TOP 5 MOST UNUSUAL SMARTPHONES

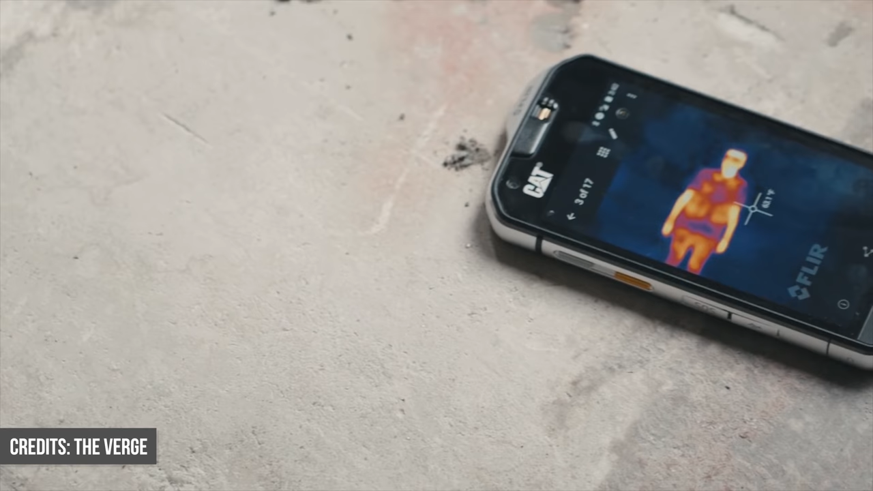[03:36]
And, to be honest, that's a technology that we don't really see under many tech products less than £1,000,
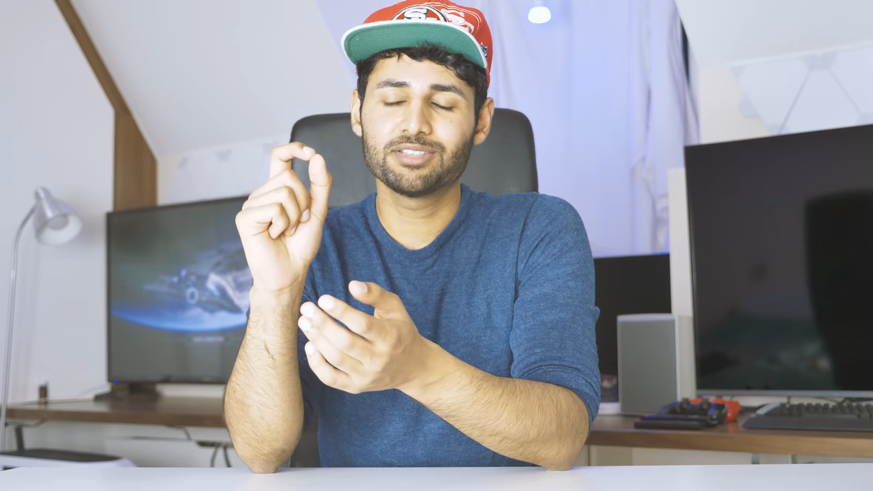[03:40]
so seeing it on a smartphone that cost half of that was kind of impressive. It also did its job pretty well.
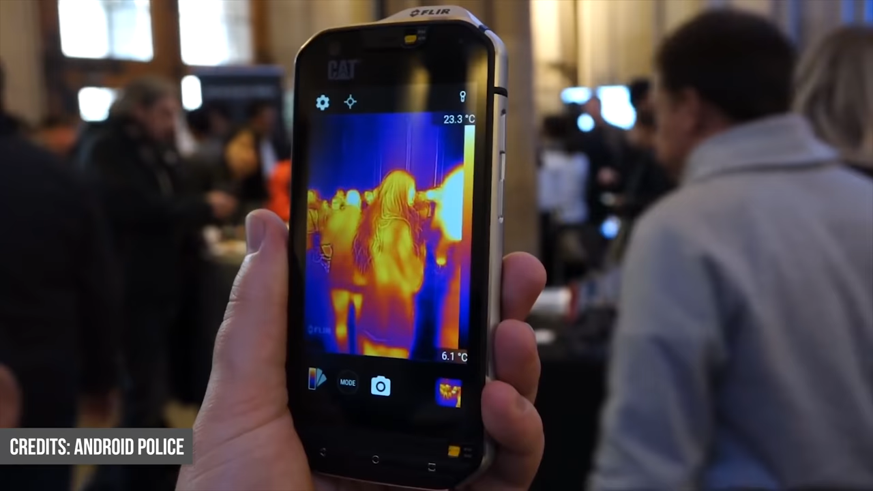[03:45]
On screen: scale top 23.3°C, scale bottom 6.1°C
The phone was praised quite highly for being able to detect the temperature of every object within a couple of degrees of accuracy.
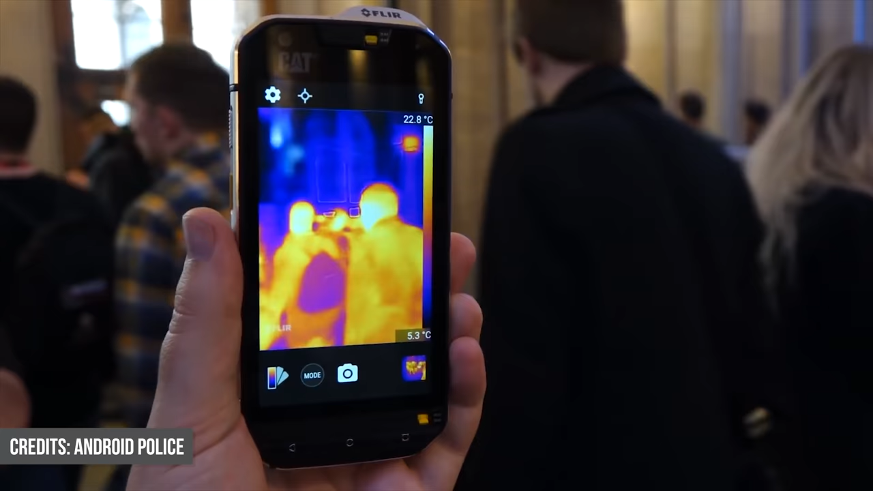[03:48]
On screen: scale top 22.8°C, scale bottom 5.3°C
Why would you want that?
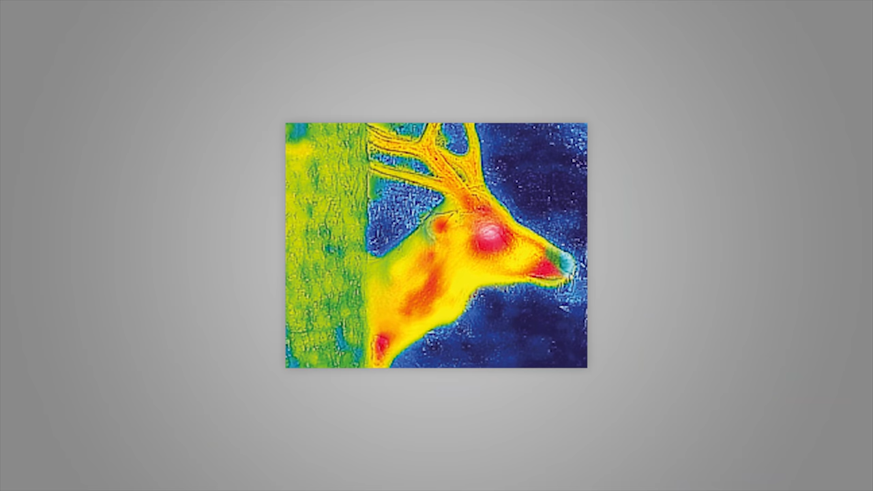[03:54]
Well, for example, if you're going out hiking, it allows you to see the outline of animals in the dark.
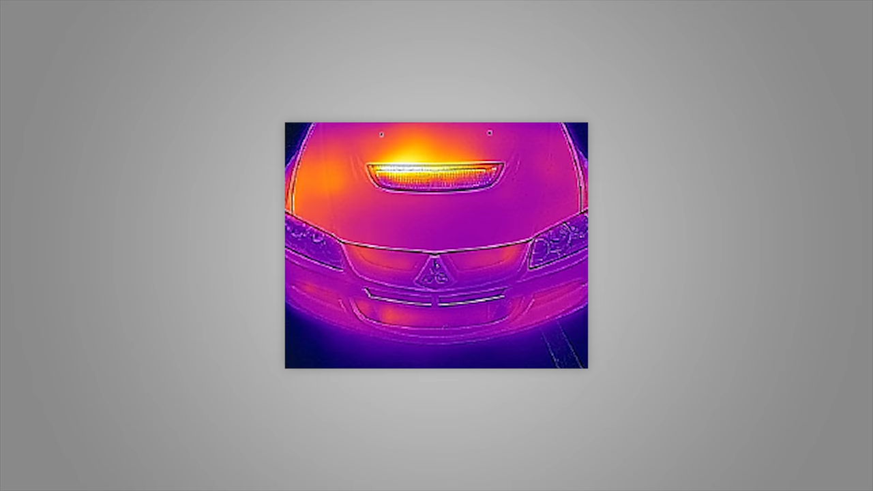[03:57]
You could detect how hot your tea is before you touch it. You could check how hot your stove is when you're baking.